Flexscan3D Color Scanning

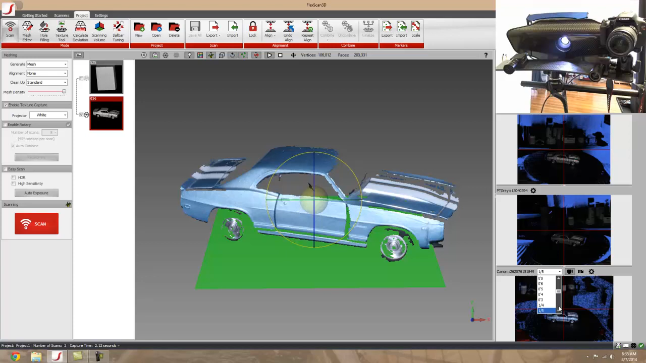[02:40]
Just like you could change the exposure for these two settings.
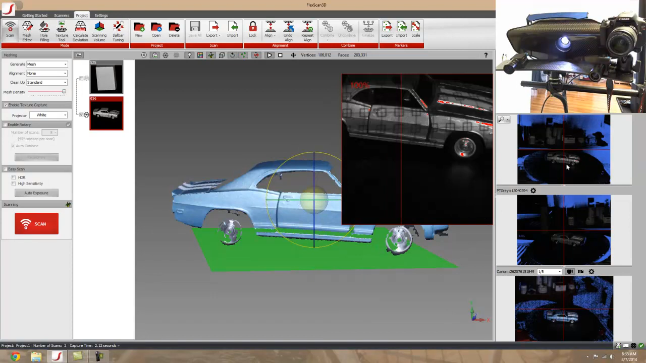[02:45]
So I had it set pretty bright so it caught a really good capture of my little toy car.
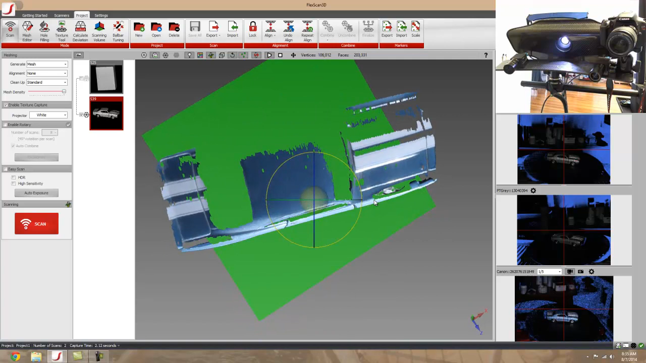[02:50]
So you know that's one example. We're going to do some different colors here and some different textures. That one was made out of little plastic parts. You know very reflective and shiny. This one is going to be my toy Triceratops.
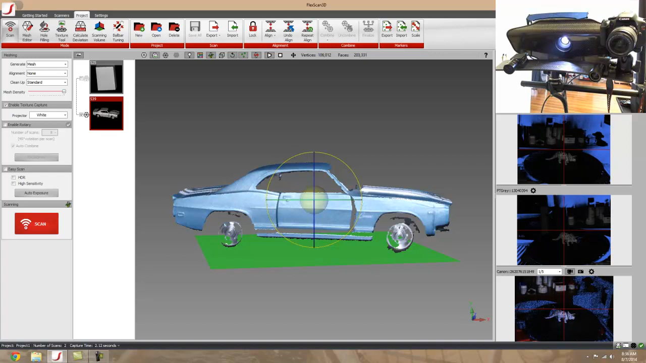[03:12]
It's molded plastic so we'll bump this up a little bit and try and get a good scan of the little Triceratops.
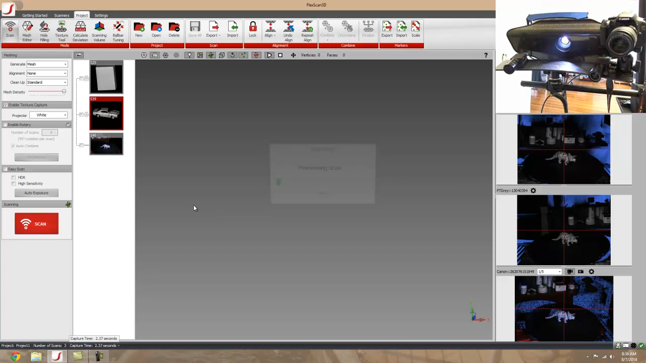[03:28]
Alright and as it's coming in we'll take a look at it. And it looks really good.
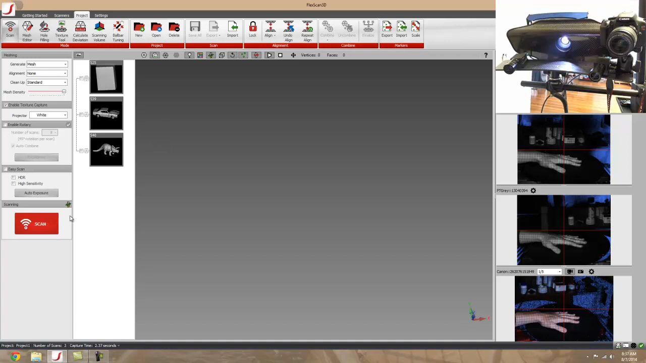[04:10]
I'll do a scan of my hand and just do that one real quick and try not to move.
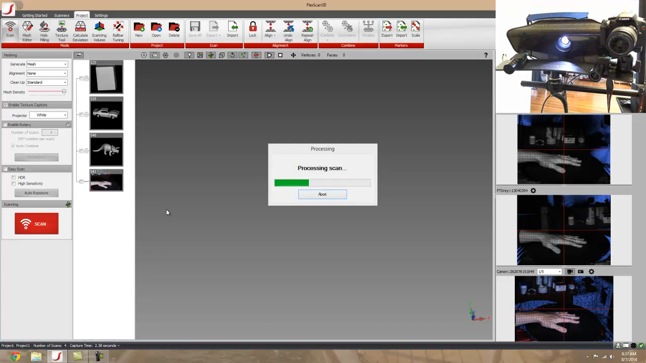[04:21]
Alright and let's take a look at my hand and as you can see it picked up my hand really well.
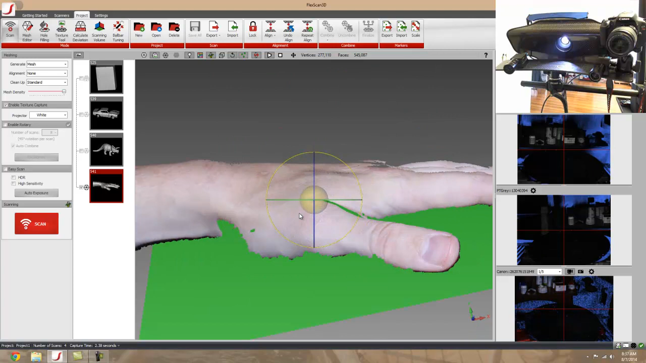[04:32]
Scroll in here you can take a look at some of the scars I've got on my hand right there.
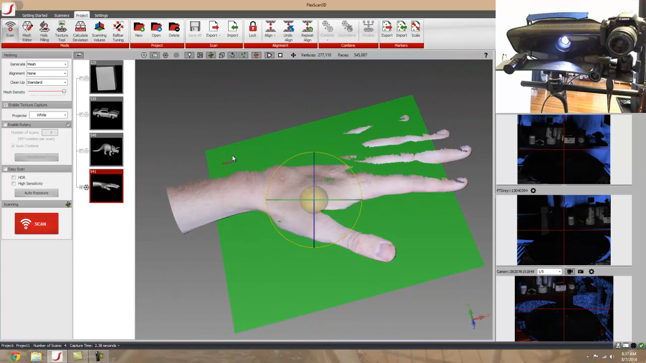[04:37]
So you know color scanning is pretty simple pretty straightforward. Everything is really in the calibration and the key to getting a good calibration is making sure that your DSLR is as close as possible to the actual lens of the scanner. So that 12 millimeter lens so really down to the board as close as you can get it and in the same position. So that's pretty much it.